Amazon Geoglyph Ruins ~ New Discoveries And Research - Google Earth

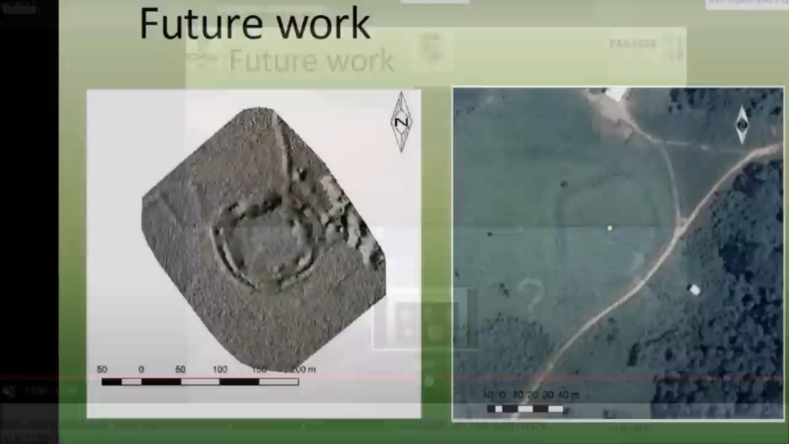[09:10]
Talk about future work and obviously lidar is going to be used, already has in a few of these places. You can see the ditch, clearly defined on the lidar pick on the left, a smaller structure off to the left here, a pathway coming off. Then from overhead, you really can't see too much of those features, just on Google Earth from overhead.
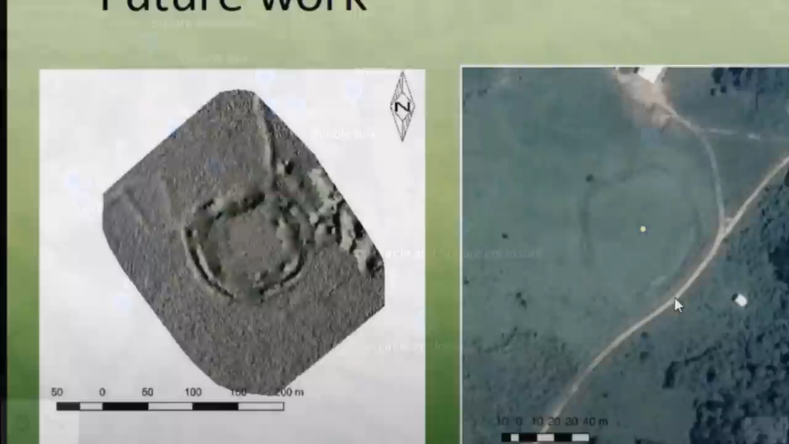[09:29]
Now I'll show some of these ruins down in the southeastern area of this cleared area. This up here is just a simple square enclosure.